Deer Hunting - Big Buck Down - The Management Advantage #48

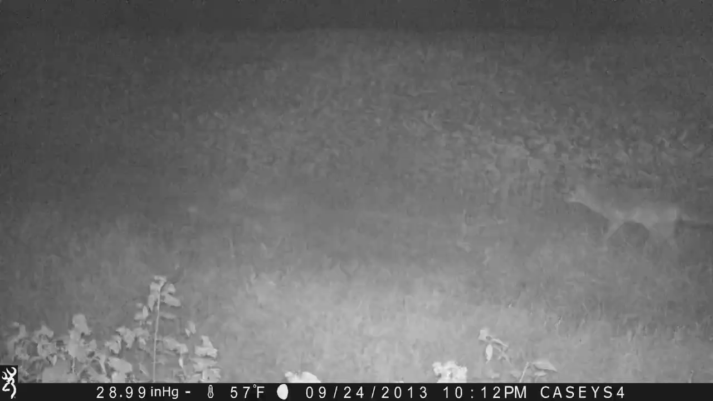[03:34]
I mean, they're sitting under the tree, guarding the tree, waiting for the next persimmon to fall. Not only scouting out deer, we're scouting out coyotes for the upcoming trapping season, because when December rolls around, I'm gonna knock them out.
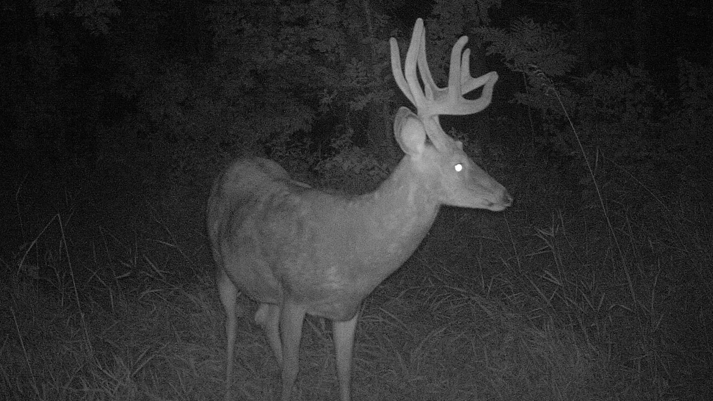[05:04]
He's a mature deer for sure. I think he's 4.5 years old, maybe 5.5 years old. He's a mainframe 9-pointer. I think he'll go in the mid 140s. Solid deer, nothing real special, but he is absolutely gorgeous. We've got another 4-year-old. This deer, very deceiving also, because in some trail cam pictures he looks 3 and some he looks 4. Got some that makes him maybe look older. He's just a nice solid 8-pointer, really good long brow times, good long main beams, and good G2s and G3s.